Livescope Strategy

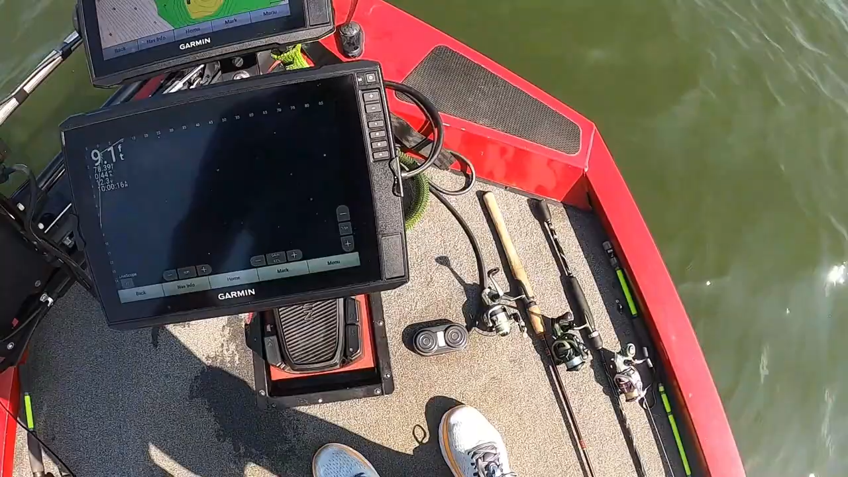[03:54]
See how that's turning to the right? I can turn it to the left, sweep that way. I'm scanning. So you can operate it that way.
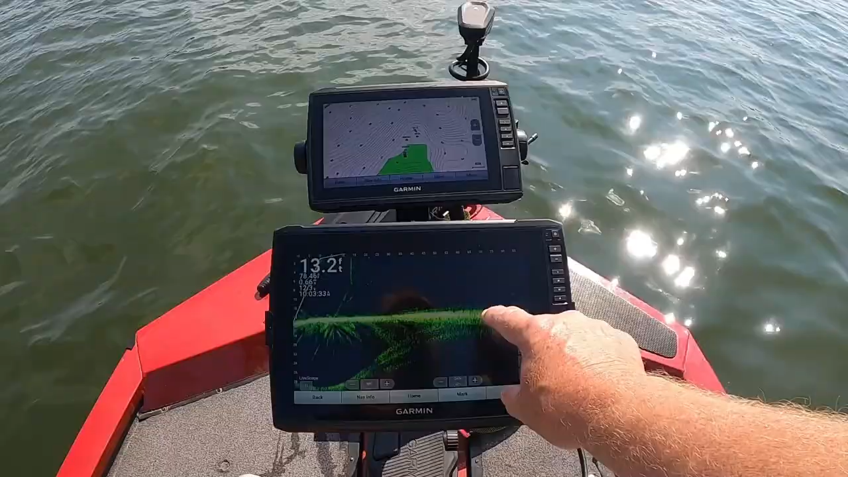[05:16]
Or they got some brush, I don't know,
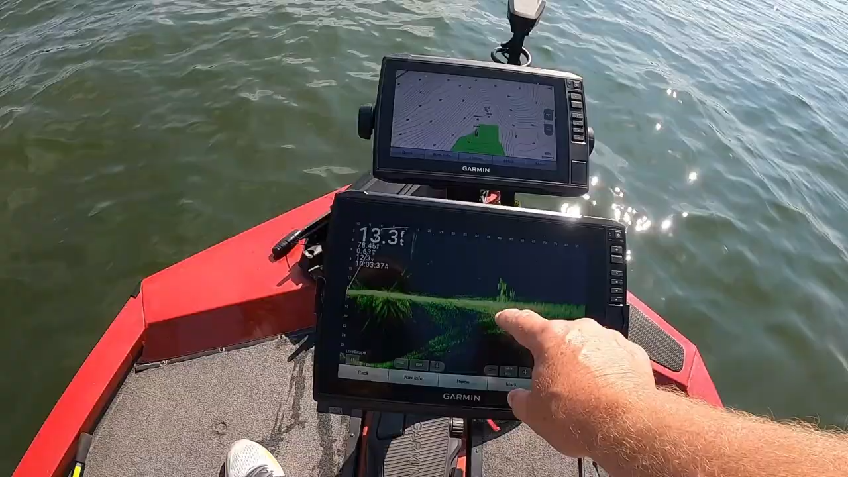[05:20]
maybe a stick up tree in the water, stump.
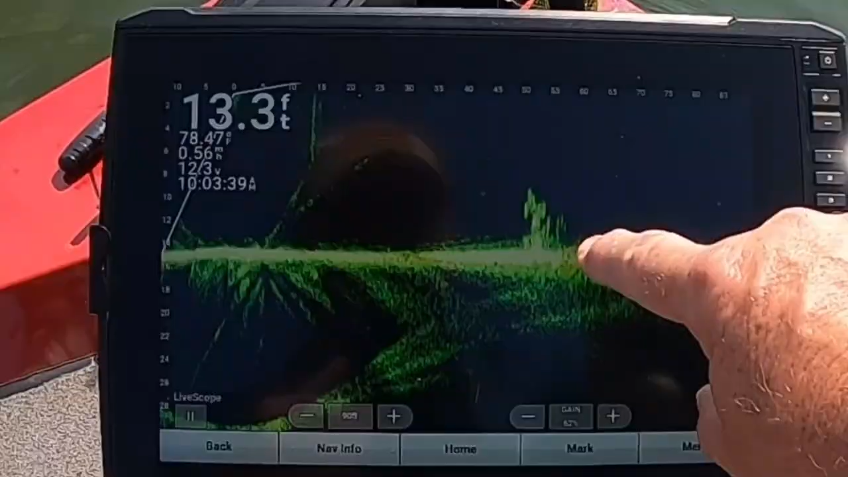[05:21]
On screen: depth 13.3 ft, water 78.47°F
So I got that mark on my graph.
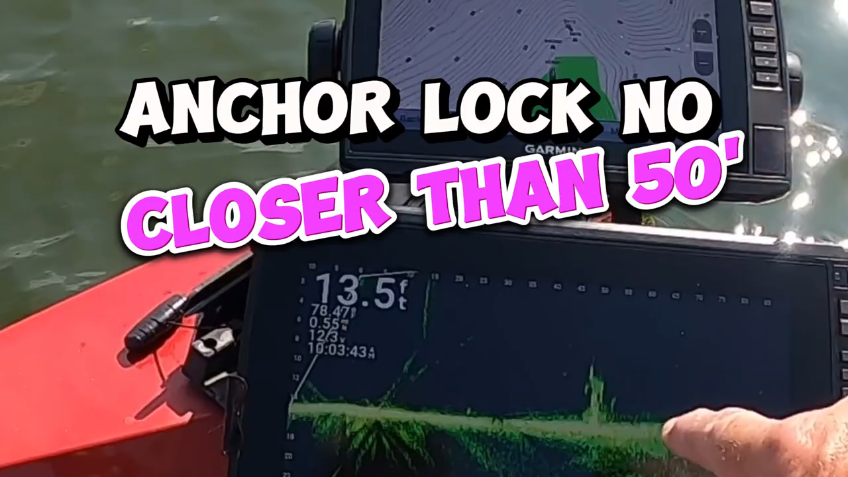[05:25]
On screen: depth 13.5 ft
So all I do is I spot lock it, and
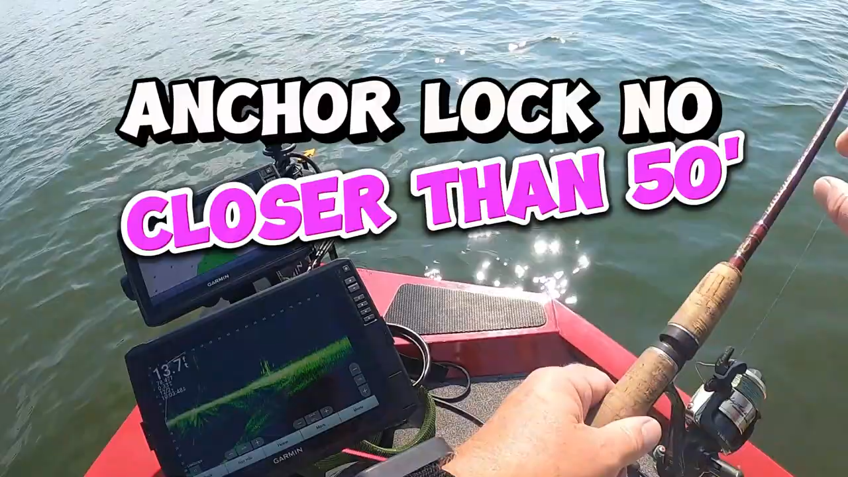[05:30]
whatever choice of rig I'm gonna fish with, and usually, like you see, that's a good brush pile right there. All right, bass coming up on it here.
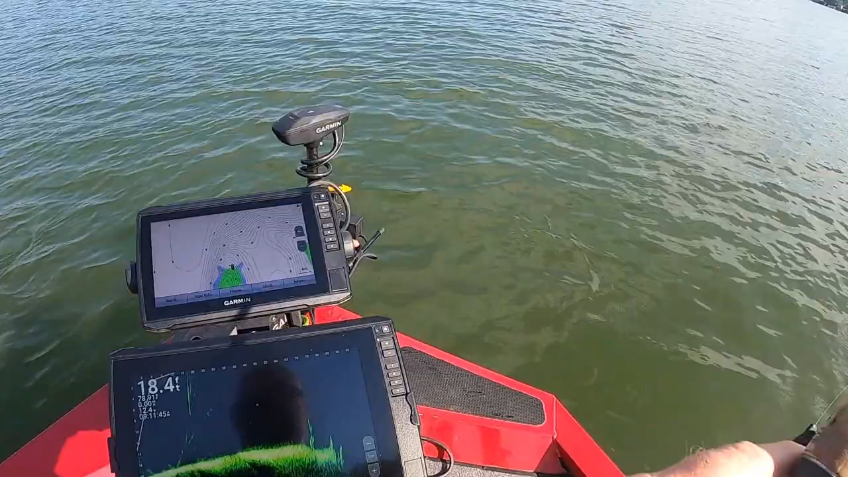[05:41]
Let me get him. Come on. Got it. There he is on that stump.
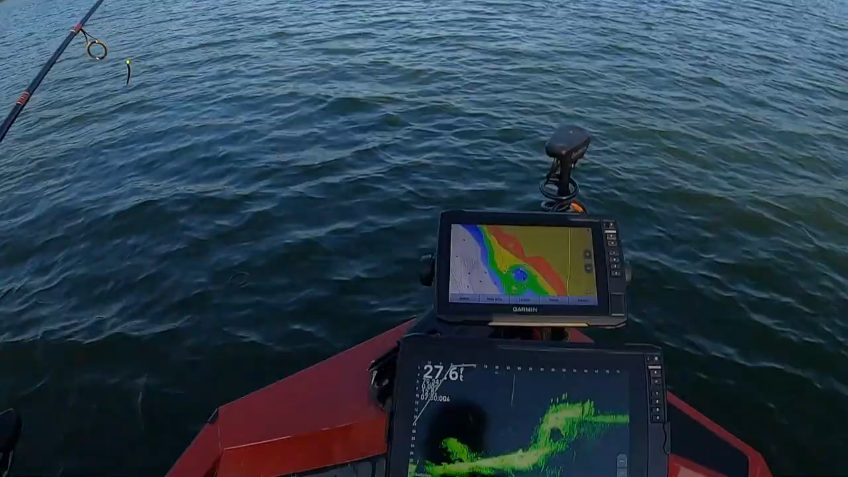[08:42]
All right, so, you see the fish?
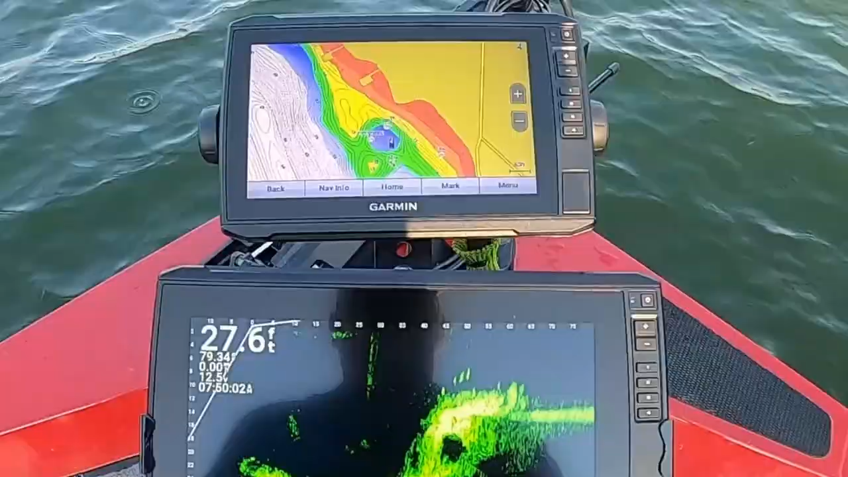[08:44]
On screen: depth 27.6 ft
See the fish in front of me? I got my live scope pointed out to him. Let me do that again.